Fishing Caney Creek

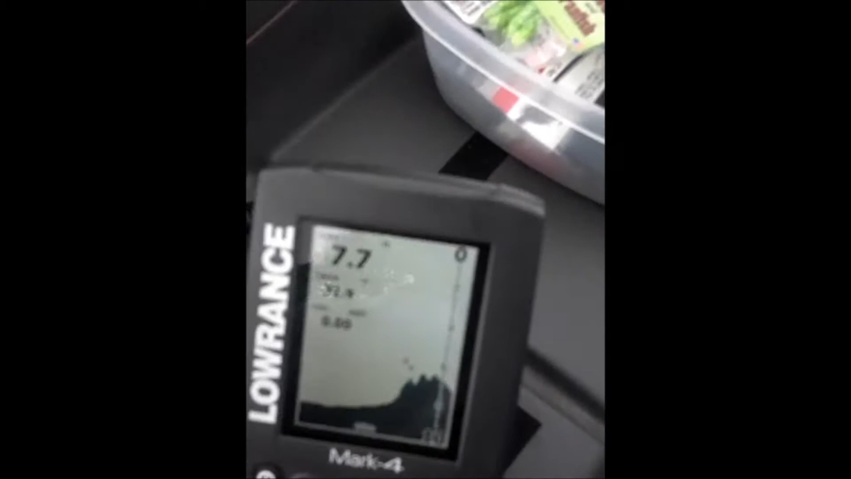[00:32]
A few fish around stumps but not anything really serious going on.
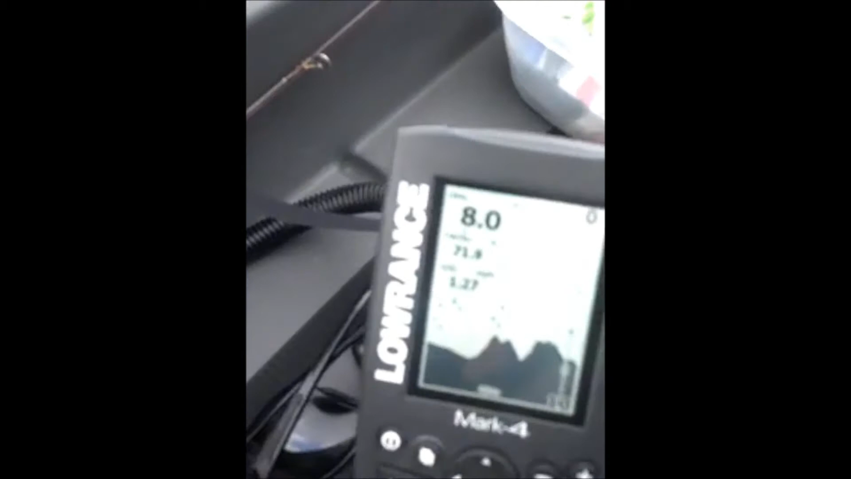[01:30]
That's what it's showing right now.
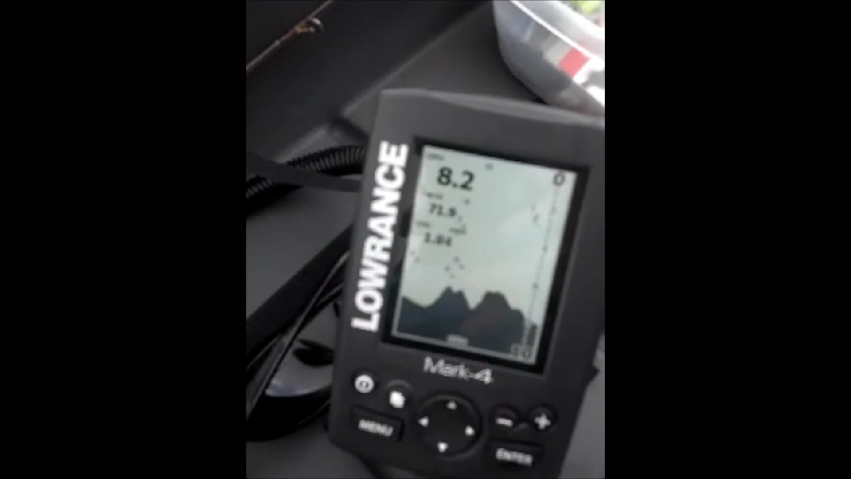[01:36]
Here we go. Trolling down as we go.
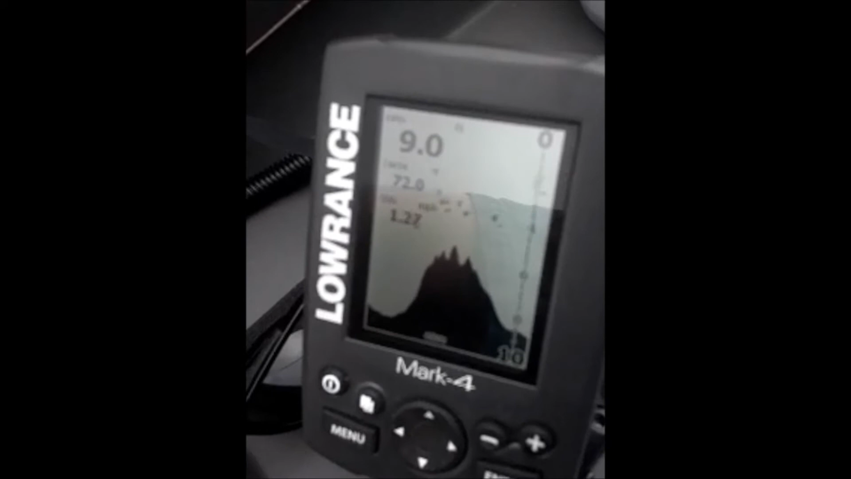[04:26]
Not sure how focused that is. But at about nine feet deep. And they're showing at about four feet deep.
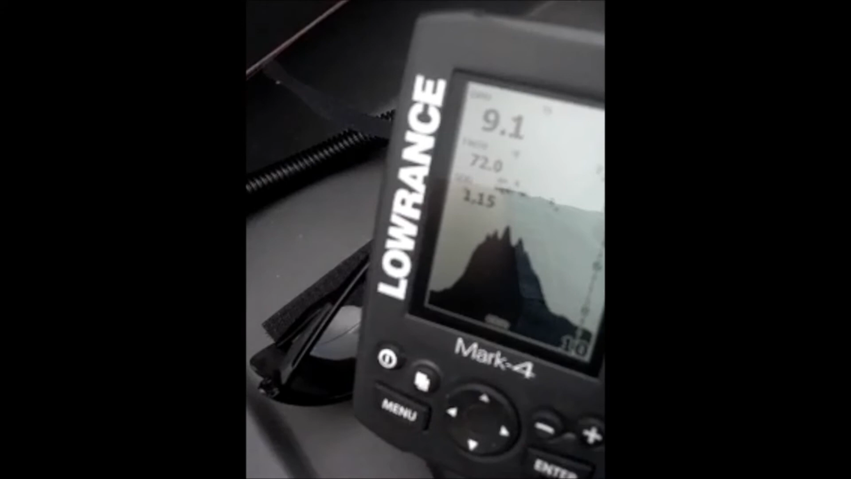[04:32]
There's a stump. There's a stump. And fish at about three to four feet around the stump.